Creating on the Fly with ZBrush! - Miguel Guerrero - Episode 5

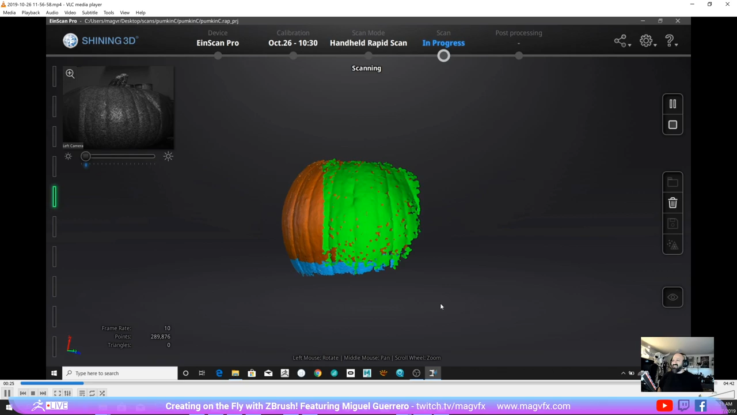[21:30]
So here's like a little video just to show you guys like let me speed this up a little bit.
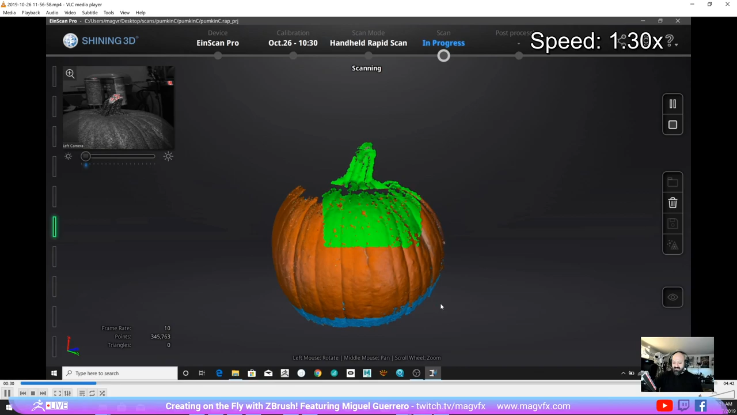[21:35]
How I go about scanning stuff. I have an iInScan Pro. That it's a handheld scanner, so it makes it easy for me to scan some of this stuff. But I figured that we could probably make our own jack-o'-lantern today, and then we could 3D print it.
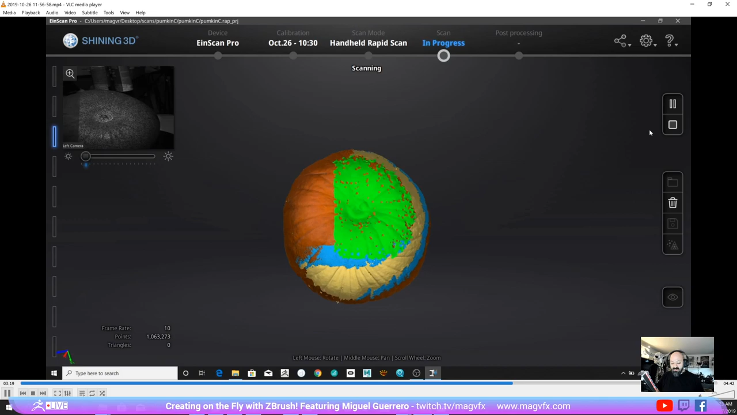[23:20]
So he's just showing you more of that, me flipping it upside down to get the bottom, kind of going through the handheld scanner. You can see like the live camera on the left corner.